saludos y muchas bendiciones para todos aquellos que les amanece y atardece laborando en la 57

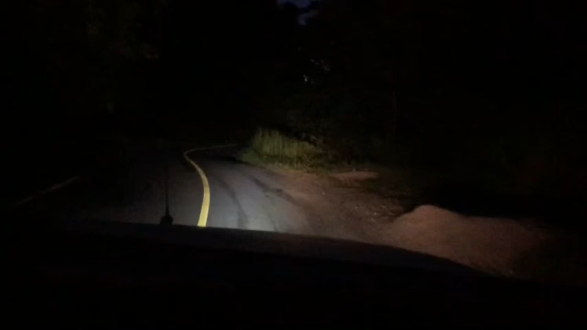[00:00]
las 6 de la mañana. Está amaneciendo aquí en la selva La Canona. Parte de la selva La Canona. Tramo carretero Ocosingo, Palenque, Chiapas. Ya nomás, qué chulo amanecer.